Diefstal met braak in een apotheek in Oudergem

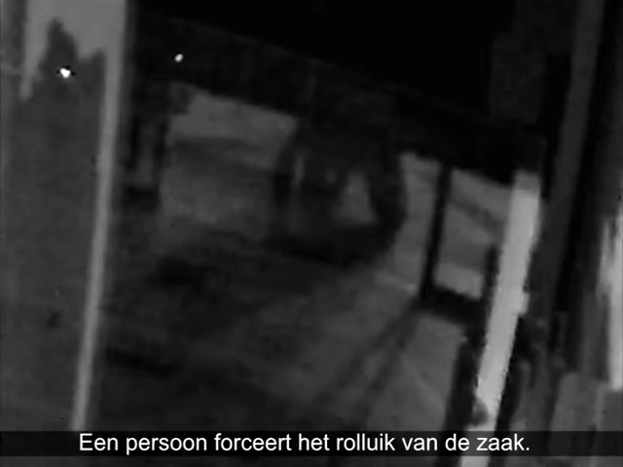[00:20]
Vermoedelijk krijgt hij hulp van een tweede persoon, maar deze blijft buiten staan. De dader glijdt onder het rolluik door en gaat de apotheek binnen. Op handen en voeten verplaatst hij zich naar de kassas.
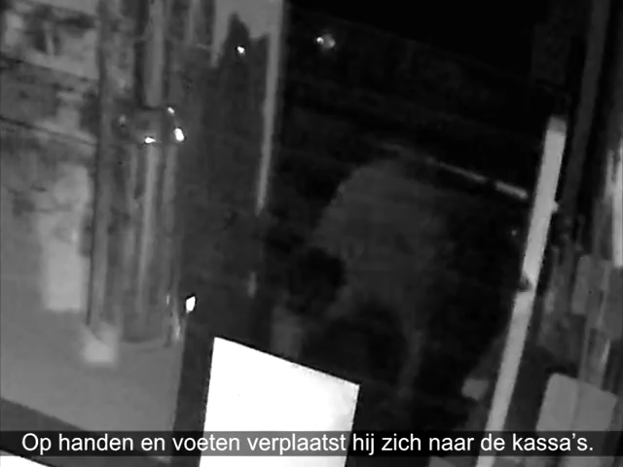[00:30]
Hij opent de eerste lade en steelt het geld. Vervolgens gaat hij naar de andere ruimtes en doorzoekt ze.
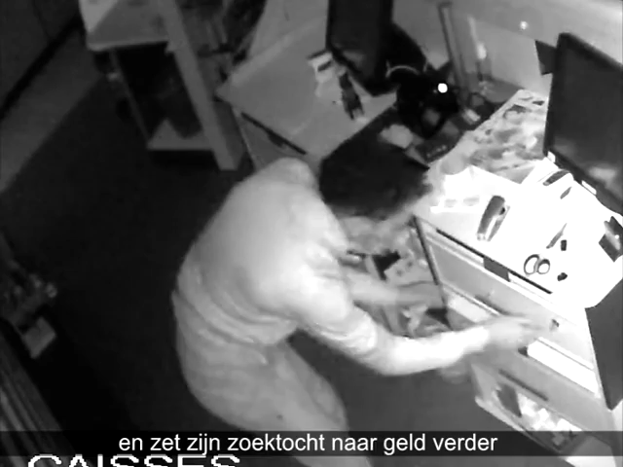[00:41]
Hij keert terug naar de toonbank en zet zijn zoektocht naar geld verder door de lades open te trekken.
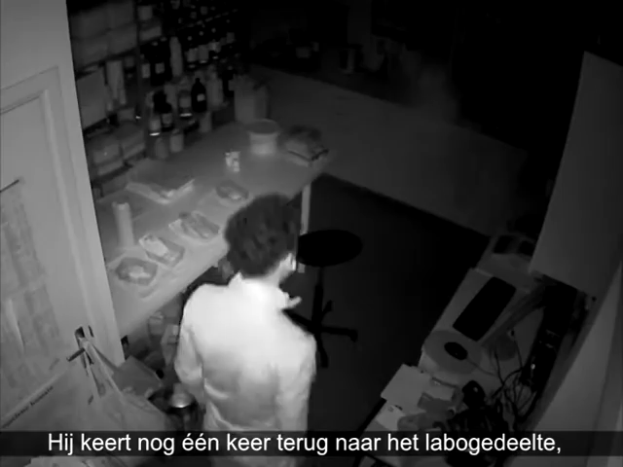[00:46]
Hij keert nog één keer terug naar het labogedeelte welke hij snel doorzoekt. Hij verlaat de plaats zoals hij gekomen is.
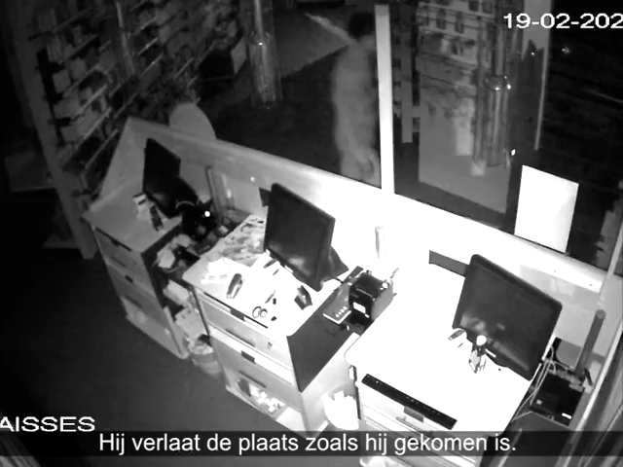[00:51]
De dader is 20 jaar oud en mager. Hij heeft een smal en ingevallen gezicht.
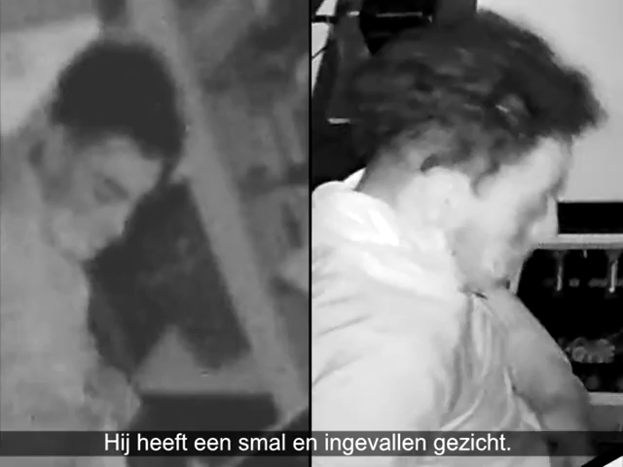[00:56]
Hij heeft krullend haar dat aan de zijkanten opgeschoren is.
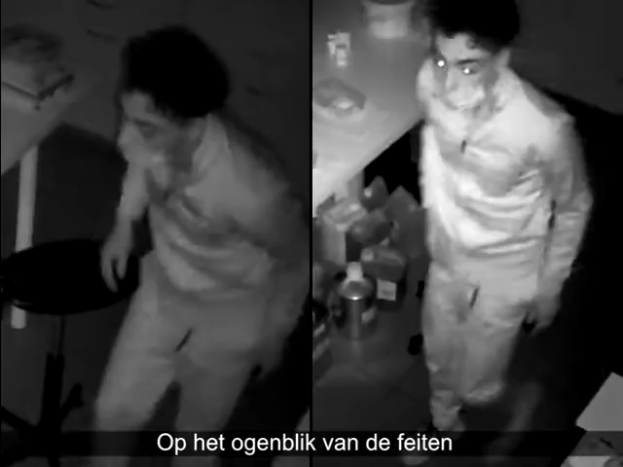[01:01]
Op het ogenblik van de feiten droeg hij sportkledij van het merk adidas met een logo op de linkermouw en baskets.